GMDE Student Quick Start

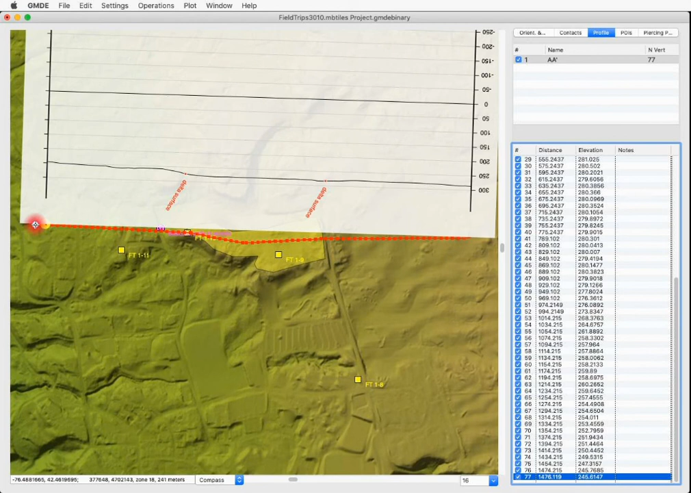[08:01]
To change that, I can go to reverse profile under the operations menu. And now it's as I have drawn it and it's located these two points where it crosses the cross section on the profile.
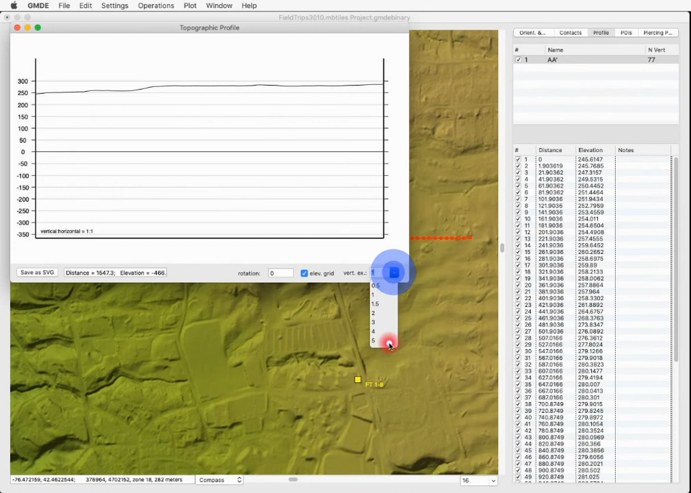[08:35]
like that. Finally, if I select in the window,